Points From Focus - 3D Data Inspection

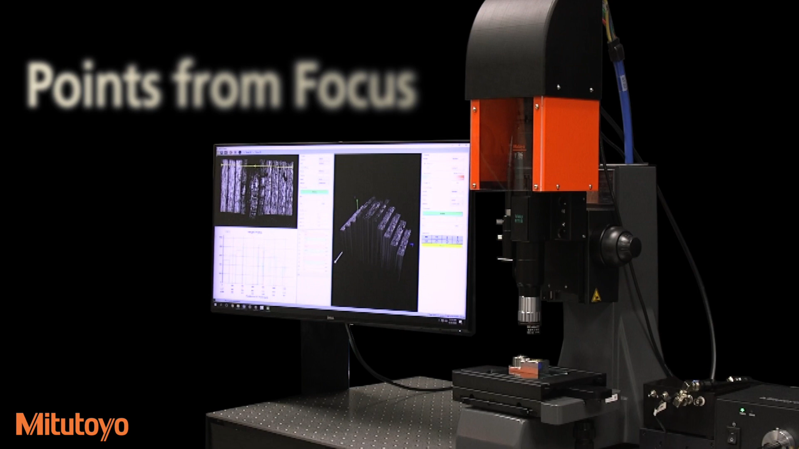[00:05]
PFF technology to another level with a high-speed 3D imaging system.
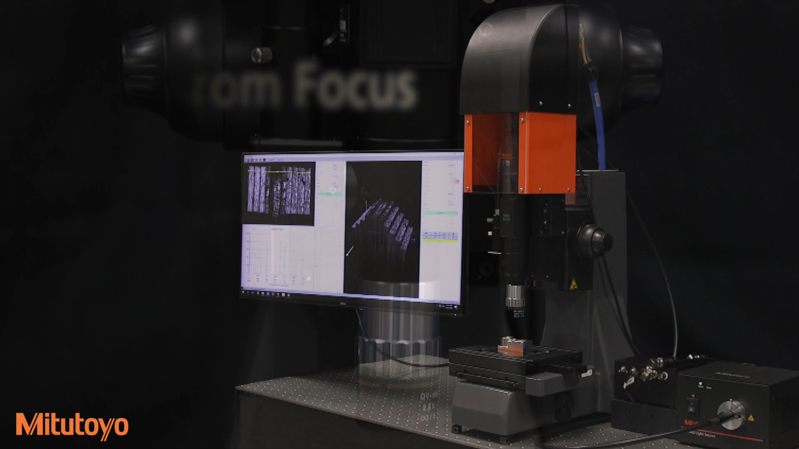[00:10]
PFF is a 3D measurement technology which uses a stack of images in the focus direction to create a point cloud.